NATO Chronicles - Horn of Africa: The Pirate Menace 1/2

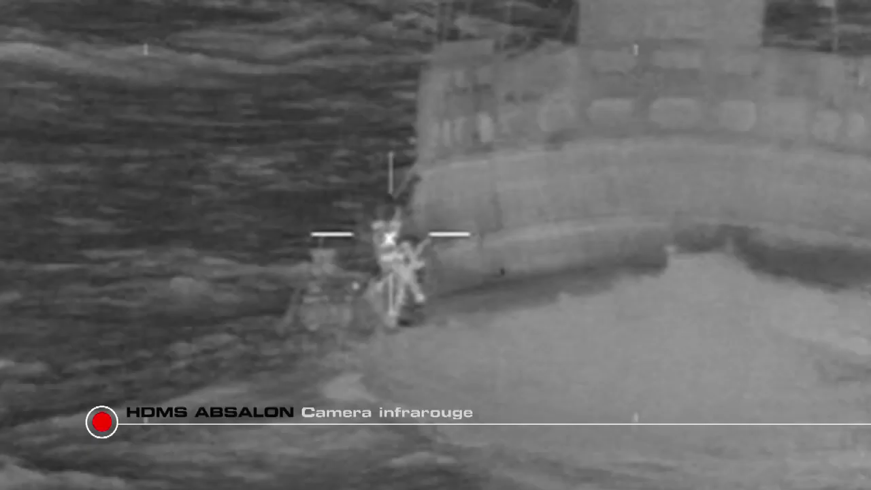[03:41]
A few days earlier, the Absalon came to the aid of the Faisei Osami.
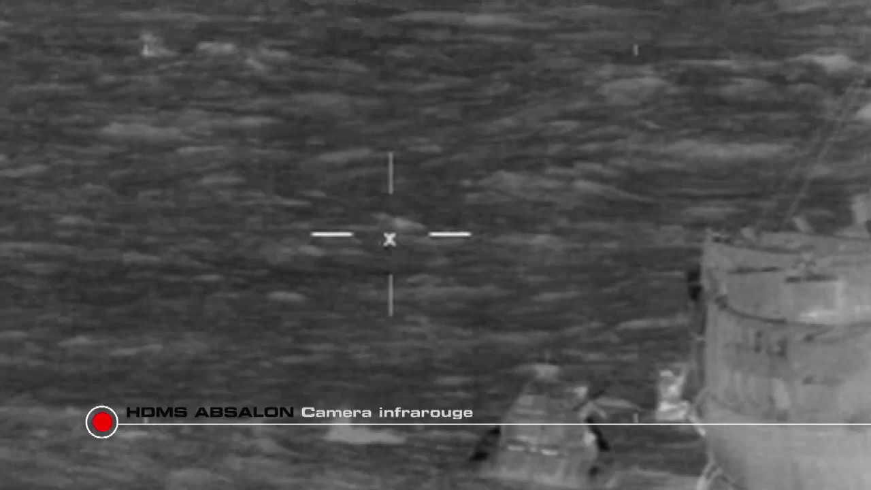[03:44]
After several days of captivity, the 14 members of the Dao's crew were freed, safe and sound.